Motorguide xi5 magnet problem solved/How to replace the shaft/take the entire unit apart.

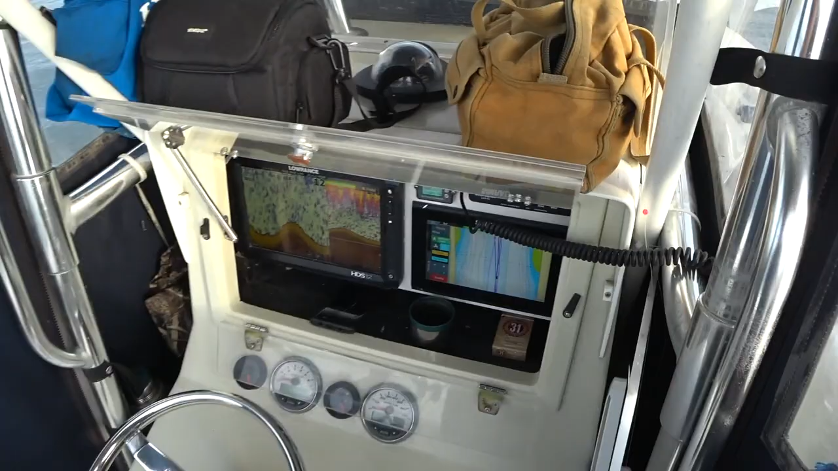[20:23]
How many amps. How many volts I have left. How many amp hours I have used. The fact that I can see here.
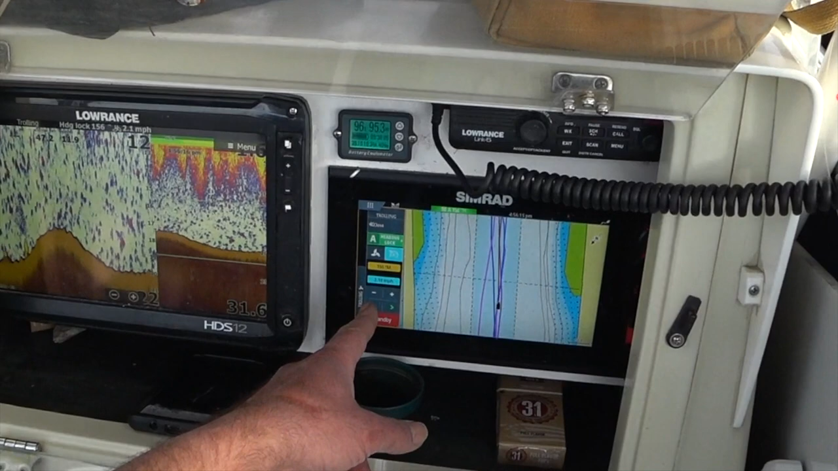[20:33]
My degrees. Which option I have on. The manual. The heading lock. The anchor. Whatever. So many things guys. That I have to. Get used to them. But like I said at the beginning. Everything is possible. Everything is doable. My boys. Nothing is.
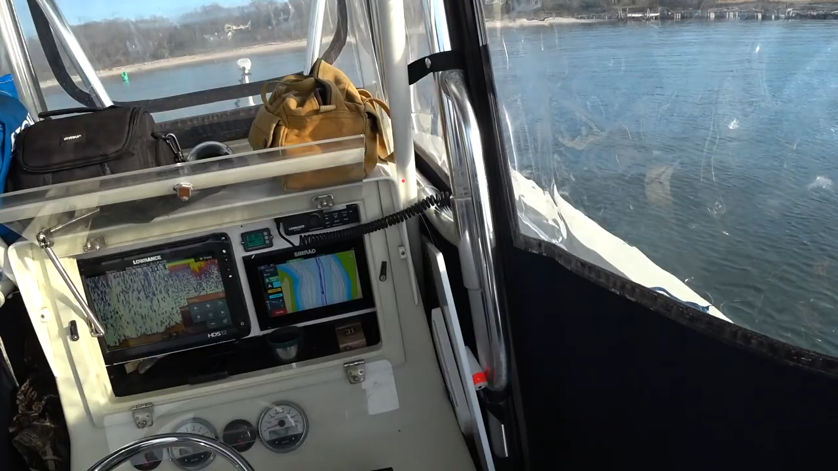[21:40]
You mess with that. I guess it's changing the speed. I could go up again. Anyway. See.
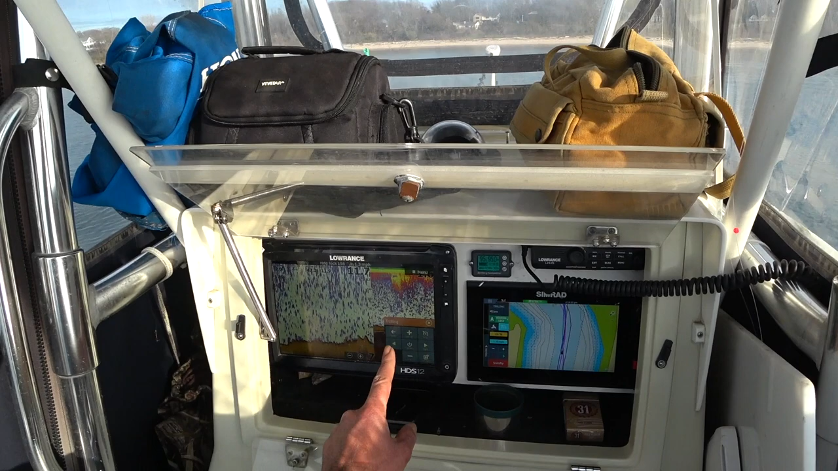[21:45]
The Lorentz doesn't say. How many miles you go. Or. If you have the manual.
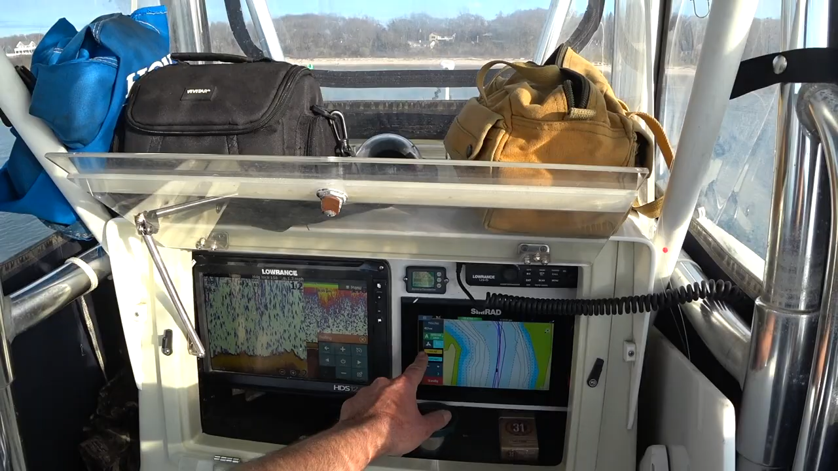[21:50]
Or if you have the heading. It doesn't say all that.
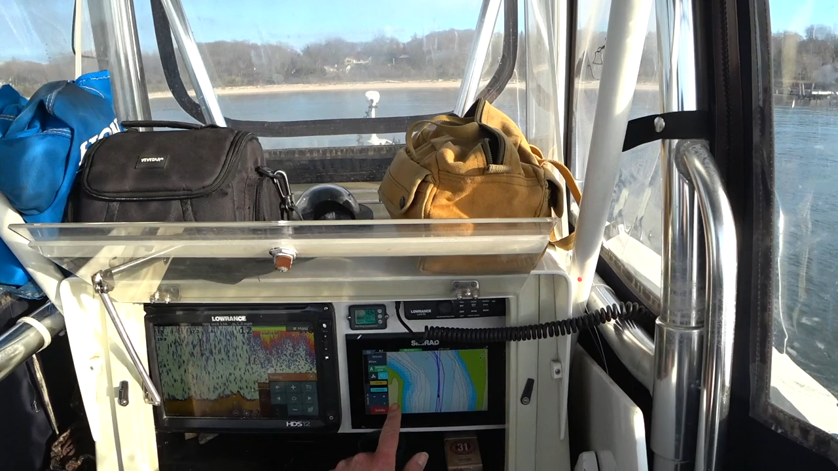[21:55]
Let me go higher. What the hell is that? Oh. I guess. Yeah. This is turning the thing. Okay. So. Yeah. You see. I'm getting used to it. This one only has a few things.
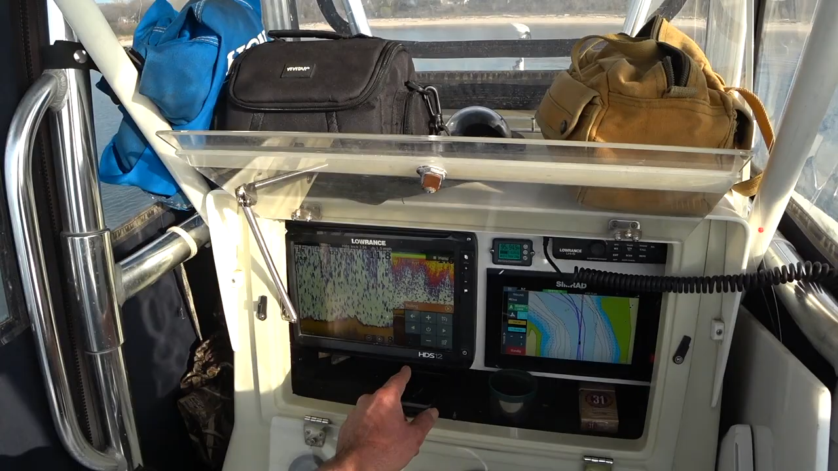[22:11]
Modes and stuff. It doesn't say. How fast you go. Well.